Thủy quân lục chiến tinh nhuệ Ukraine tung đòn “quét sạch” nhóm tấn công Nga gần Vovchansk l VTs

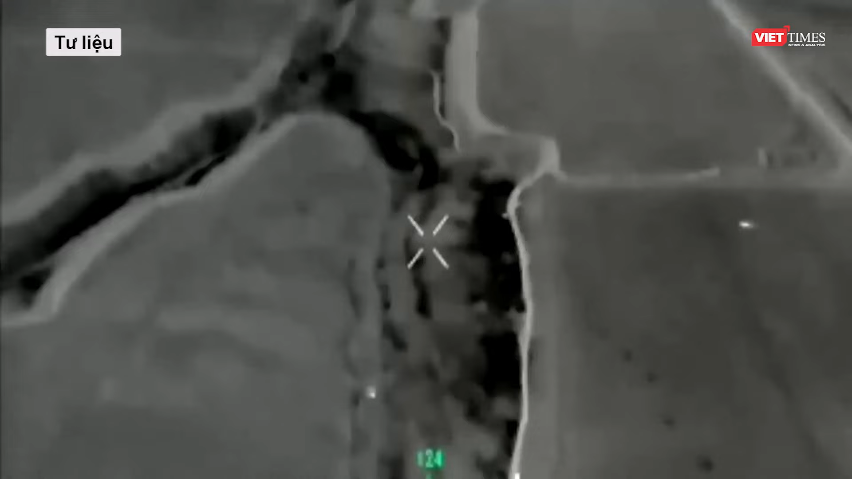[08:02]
giúp tăng cường khả năng cảm nhận từ xa về bề mặt trái đất ở cả giải quang phổ, truyền hình và hồng ngoại.